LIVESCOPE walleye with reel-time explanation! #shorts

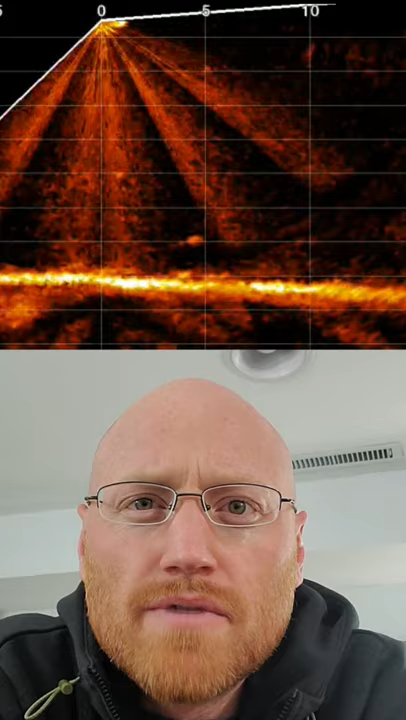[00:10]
Start. All right, so this is my LiveScope Garmin. Oh, there I'm dropping the jig down. You can see that. This is just a little jig with a minnow. You can see some walleyes about 15 feet away. Look at them coming in. Coming in from the right side. I'm jigging. I'm twitching. This is the summertime, by the way. This is not ice fishing. I'm in a kayak here. Oh, look at that one coming in strong. I pull it up a little bit.
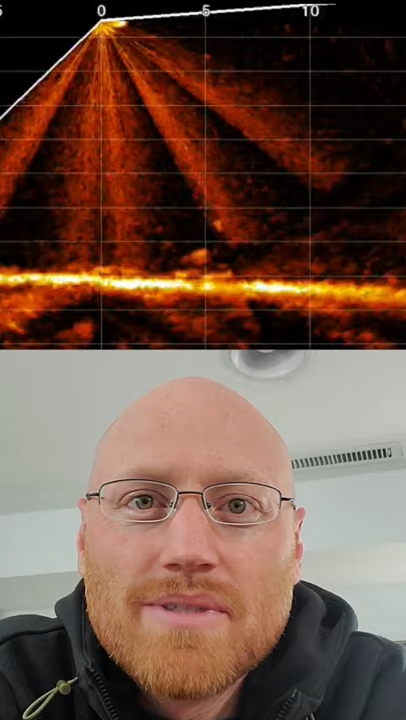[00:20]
Coming up. Oh, come on, baby. Oh, he's gonna bite. There it is. Drop it down. Hold it. It's amazing. I haven't got him by now. Oh, look at him take a big swing at it and miss. I'm still jigging. There's like four or five of them hovering around. Look at that. They're like little sharks. Oh, they're hooked on. Boom. Cranking them in. Not a huge one, but we'll take it. It's a walleye. Man, LiveScope is fun.